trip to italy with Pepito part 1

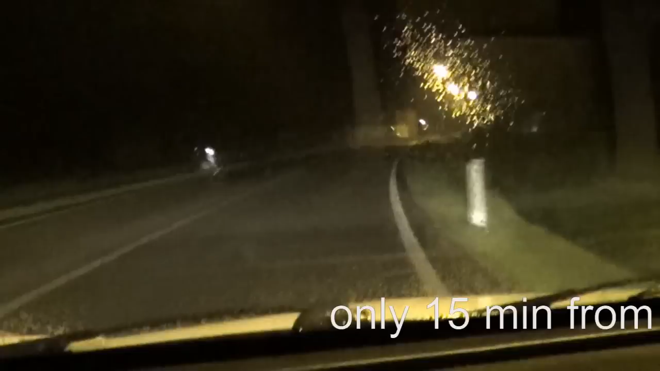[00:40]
La route est pas tellement... Il n'y a pas beaucoup, il y a 18 km. Mais ça... Ici, on est à Ypres.
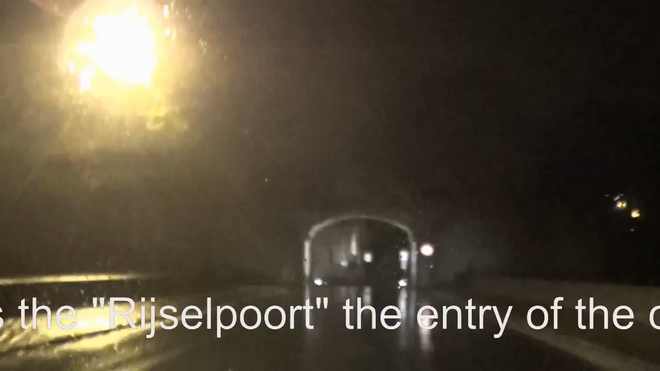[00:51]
C'est l'entrée de la ville par la porte de l'île.
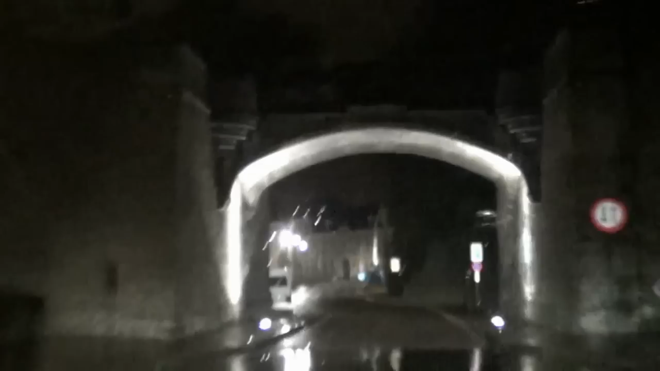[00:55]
Reiselpoort.
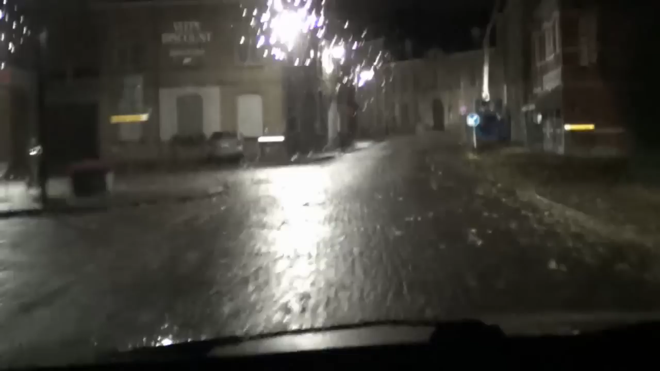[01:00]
Ah, c'est une très jolie ville. Ypres is a very nice city.
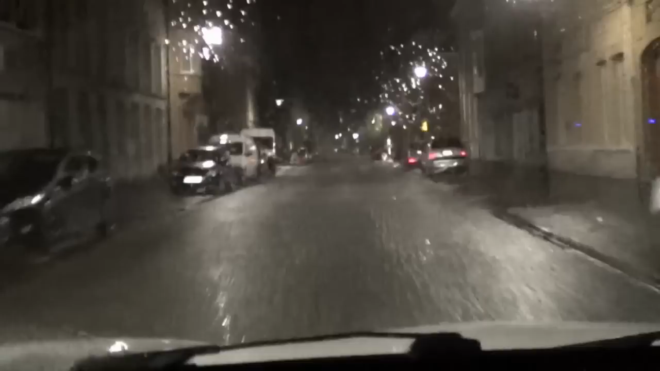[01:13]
Ah, la route elle est en pavé ici. Jusqu'à la grande place là. Mais...
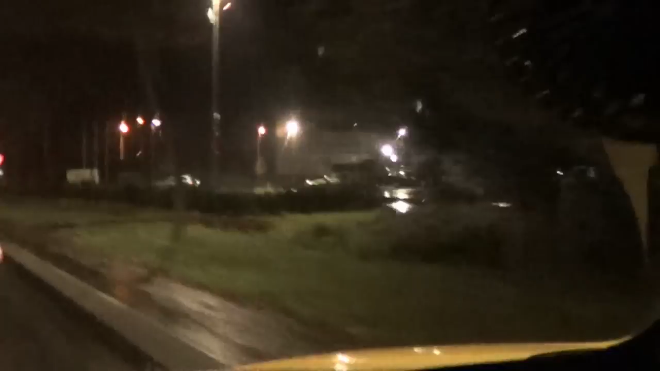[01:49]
If you look for Citroën, you look for the new police station, it's just on the other side of the road.